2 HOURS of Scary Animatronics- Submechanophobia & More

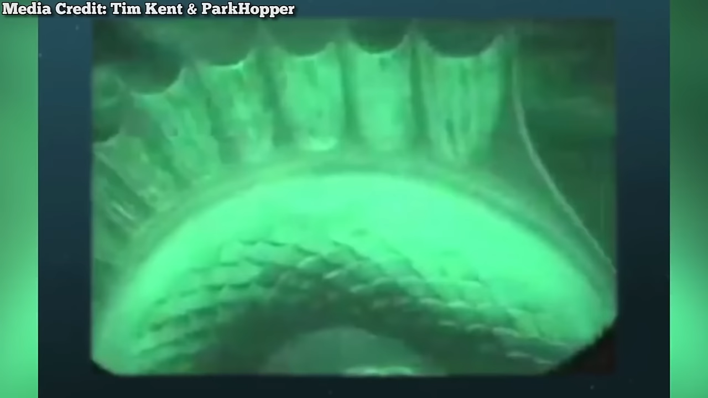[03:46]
Its big, bulging eyes and frozen, open-mouth facial expression has been described as cute by some and creepy by others.
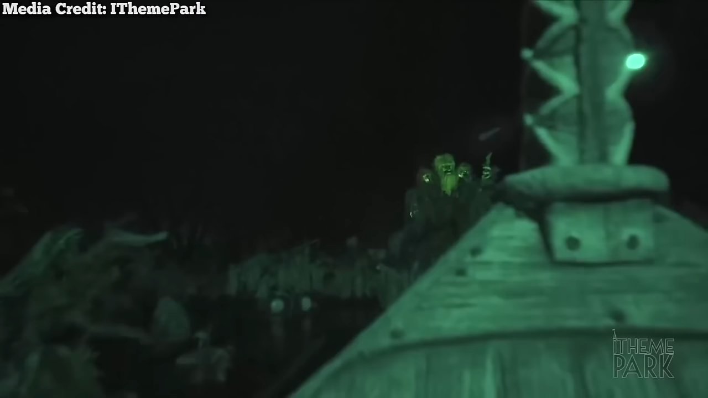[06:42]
This guy surely must have given kids nightmares during its original run. Sadly though, this impressive dark ride was recently closed in 2014.
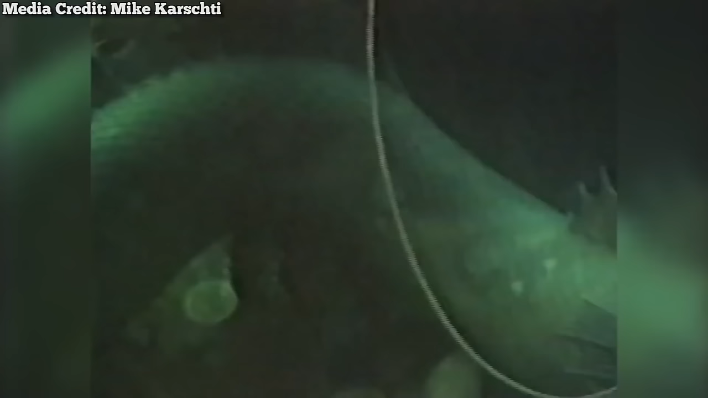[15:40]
This one just missed making the list. Like Mildred, I also thought this fellow was more cute than scary.
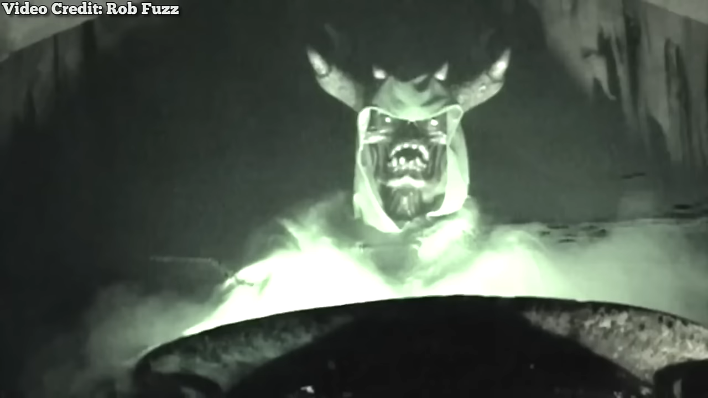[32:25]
Upon encountering him, he will give a dark, foreboding monologue where he informs guests of their impending dooms. This includes lines such as,